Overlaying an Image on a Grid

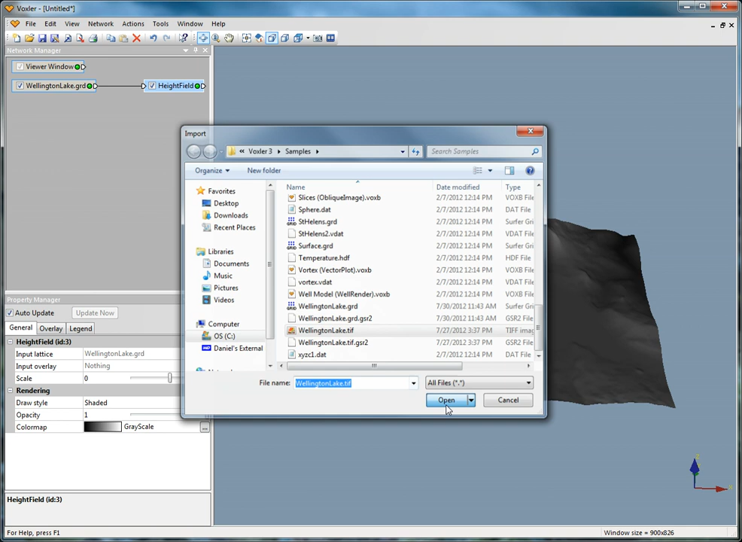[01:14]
Now we will need to connect the image to the height field. Click and hold the wellingtonlake.tif output connector pad and move your mouse to the input connector pad of the height field. Once the line turns yellow, release the mouse button to make the connection. A small dialog will appear. Select Connect To Input Overlay Not Connected. Now the grid and image file are connected to the height field. The grid is connected as an input lattice and the tif image is the input overlay.
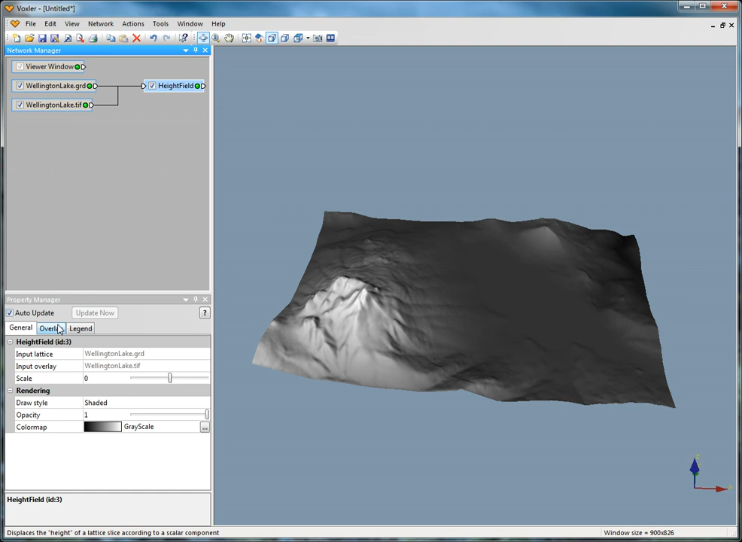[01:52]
Click on the Height Field module, then click the Overlay tab in the Property Manager. Check the Show Overlay checkbox and set the fit to Clip to Surface. This will make the image fit the size of our height field. Stretch over Surface ignores the X, Y, and Z coordinates for the image and extends the image to the extents of the height field.
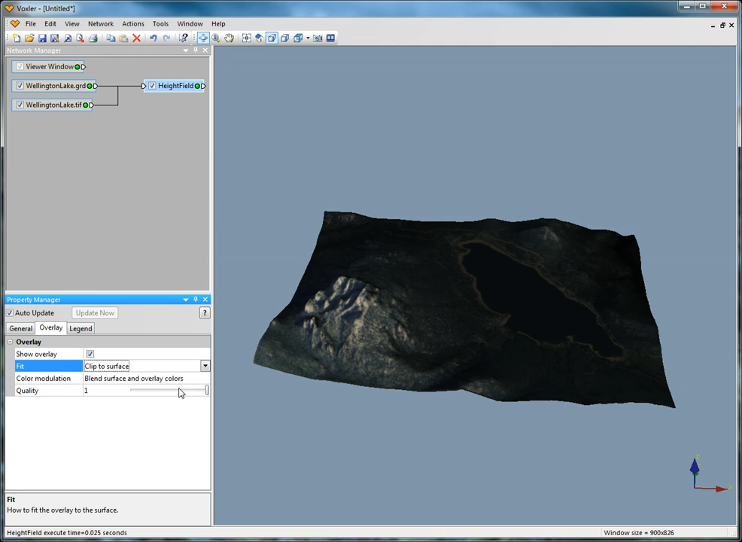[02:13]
Clip to Surface uses the X, Y, and Z coordinates from the image and overlays the image onto the height field at the correct coordinates. Change the color modulation to Use Overlay Color Only so the height field's color map is not shown.